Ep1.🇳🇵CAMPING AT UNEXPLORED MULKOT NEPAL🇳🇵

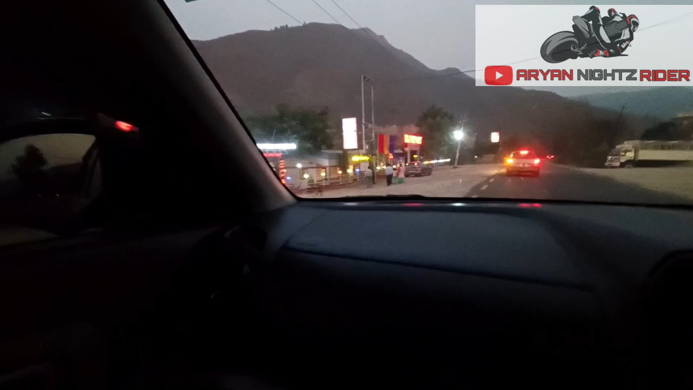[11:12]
ये है रिसोर्ट हम जहां पे आज स्टे करेंगे, ताज ताज रिसोर्ट। तो का छोटी वर्ड जुल गया ताज रिसोर्ट लो जी, खा खा यूनिस हो गए जी, खा खा खा ताज,
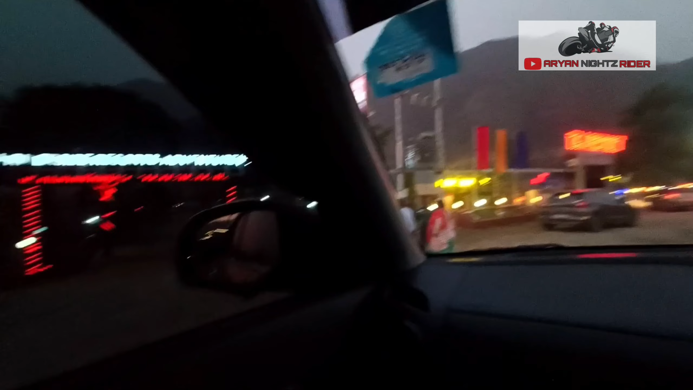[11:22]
ताज नहीं ये दोनों है, दोनों है, दोनों ही है, एक ही है, एक ही है,
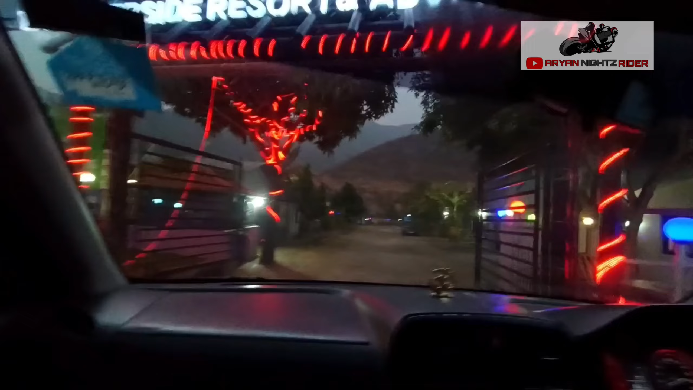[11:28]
एक ही पड़ेगा, आ गया पड़ना पड़ेगा, एक भी पकड़ दे।
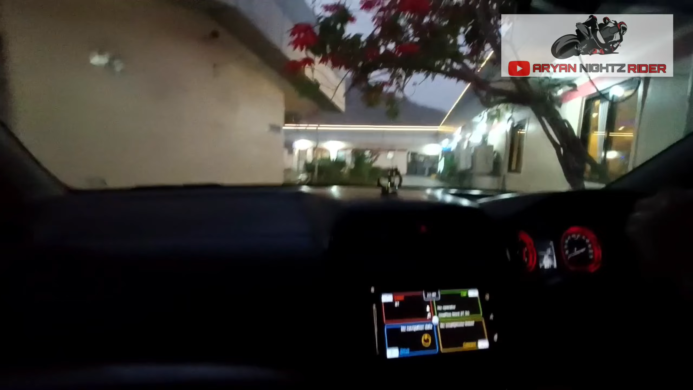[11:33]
ये देखिए रिसोर्ट में एयर स्टोर, आज इसमें स्टे करेंगे। तो गाड़ी कमरे में चले गए डायरेक्ट, क्या गाड़ी लेके घुसार दो कमरे से, घुसार दो पार्किंग प्लेयर है जहाँ दुमठ है जहाँ
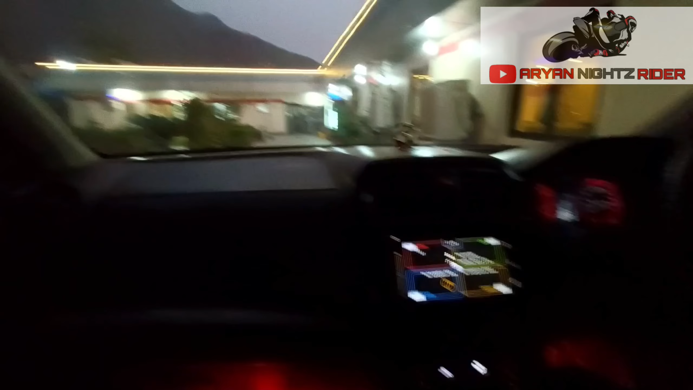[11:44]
घुसा के देखते हैं, खतरा है ठहरा यार, खतरा है, वो कहाँ ने नेट जोन में मिल जाओ